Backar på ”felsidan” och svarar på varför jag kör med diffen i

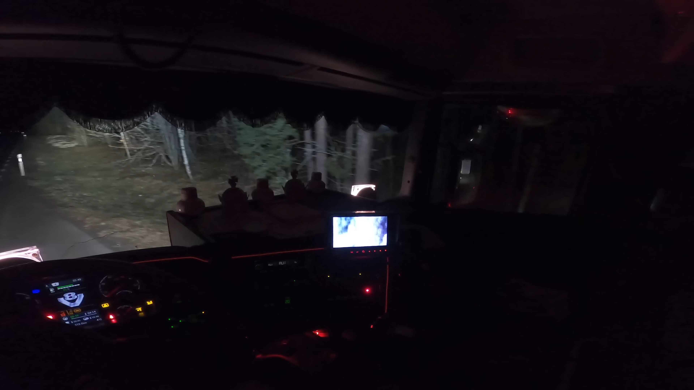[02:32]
Vi kom, det var Fliseryd vi passerade där precis, ställt vagnen mellan Fliseryd och Ruda, en liten bit bort här bara, så vi är strax framme. Så vi plockar upp bilburken och sen kopplar vagnen. Och sen tar vi en kik runt om vagnen eftersom den har stått ute i ingenstans, så
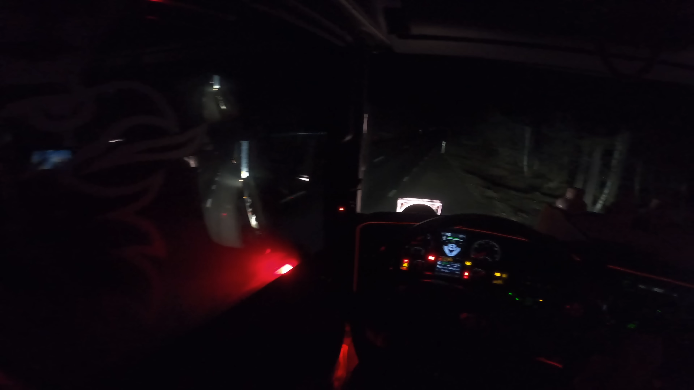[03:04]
vill jag kolla så att allting fortfarande är låst och skåpen och sånt är stängda och sådär, så ingen har varit och rotat i vagnen och dummat sig. Och nu ser jag vagnen. Bakom den där reflexskylten på högersidan står den.